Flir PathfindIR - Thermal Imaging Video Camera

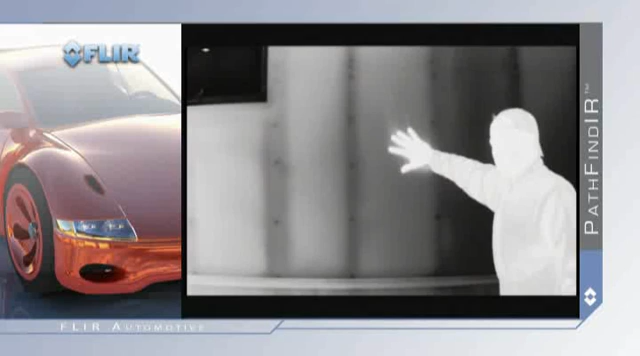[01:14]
Unlike standard video cameras that create images based on visible light, thermal imagers see subtle differences in temperature. Warm objects appear white and cooler objects appear black.